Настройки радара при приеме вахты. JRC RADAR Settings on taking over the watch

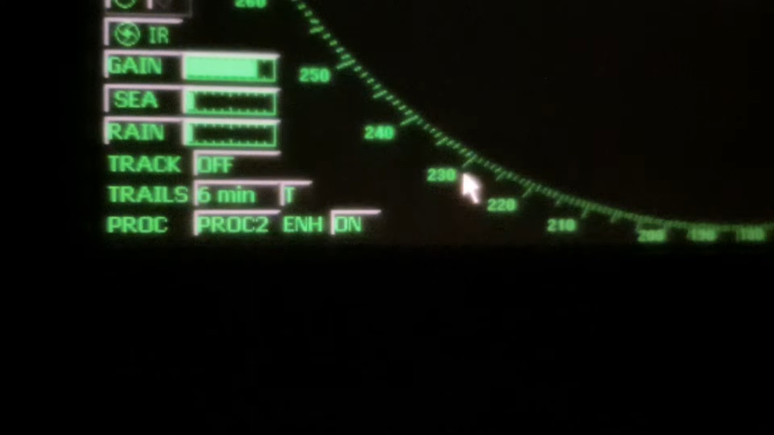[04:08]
Enense – это как бы усиление сигнала отраженного.
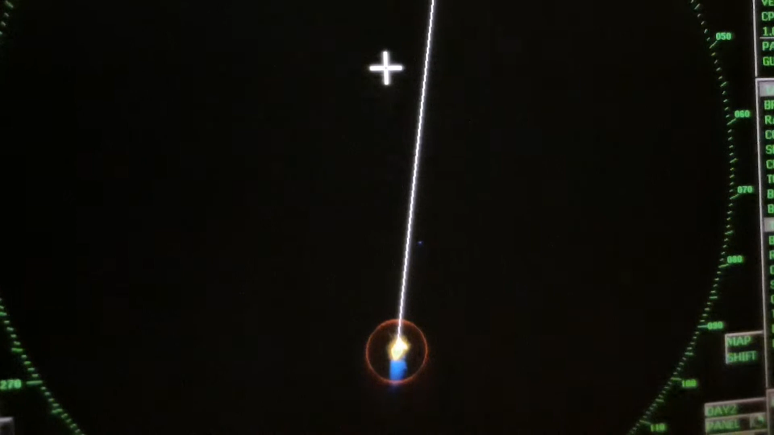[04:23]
Если я его захвачу, он начнет отбиваться лучше. Это благодаря функции как раз Enense.
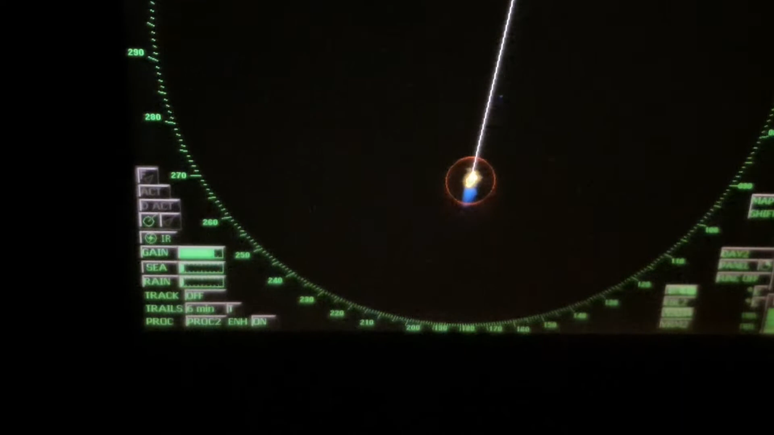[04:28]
Далее мы проверяем, чтобы наше кольцо CPA и TCPA стояло согласно политике компании и условиям плавания. К примеру, в открытом океане, в открытых морях,
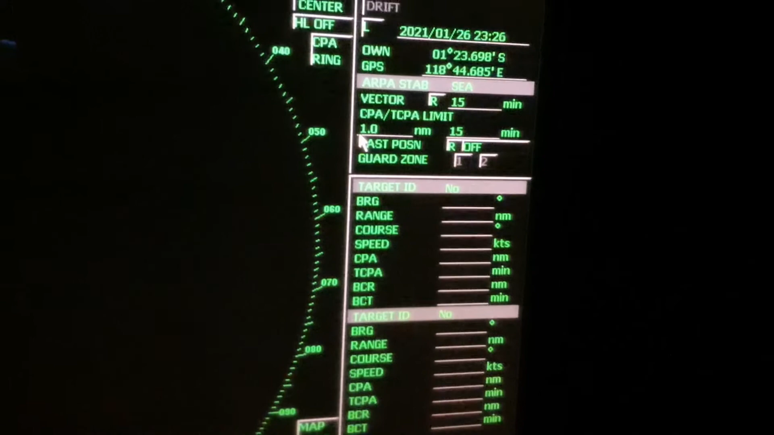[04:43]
CPA у нас должно быть 2 мили.
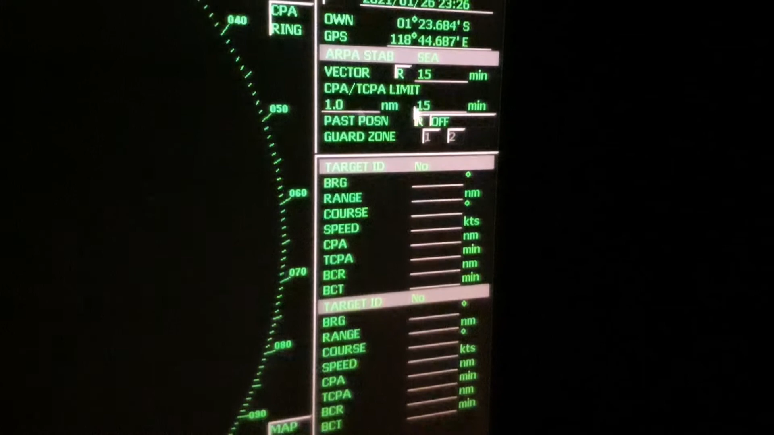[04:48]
TCPA – 15 минут для всех условий.
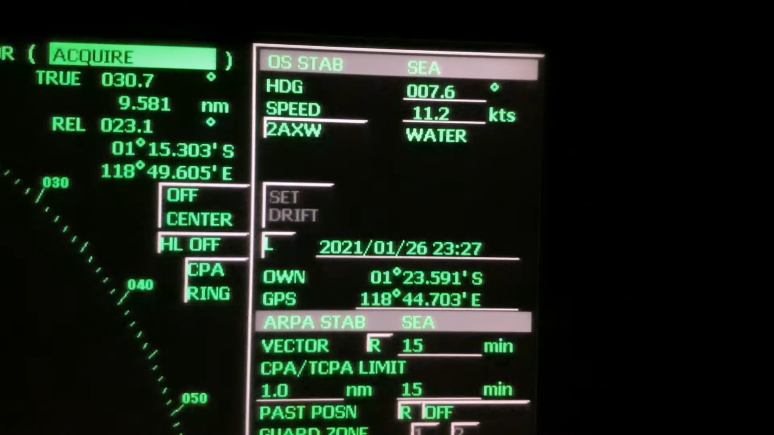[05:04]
Тут стоит скорость по лагу, значит, вы должны посмотреть скорость по лагу.